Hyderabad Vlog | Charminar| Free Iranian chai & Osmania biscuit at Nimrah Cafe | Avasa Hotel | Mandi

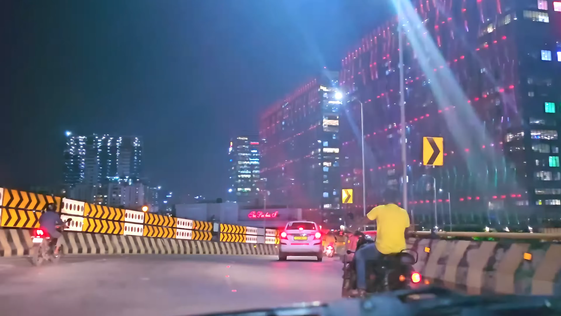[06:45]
और आप देख सकते हो हाइद्राबाद का हाइटेक सिटी कैसा है